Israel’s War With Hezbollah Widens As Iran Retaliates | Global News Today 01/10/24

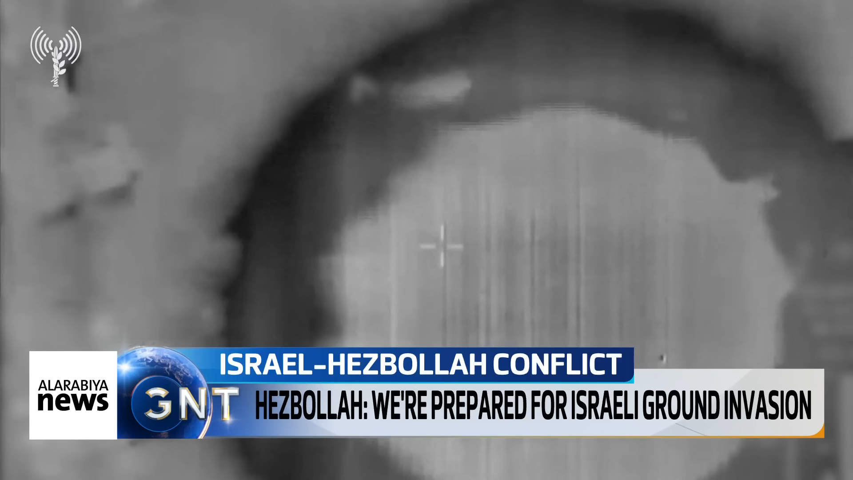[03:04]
The IDF has confirmed strikes in Beirut, whilst Lebanese officials have reported that a building in a Palestinian refugee camp near Sidon has been hit.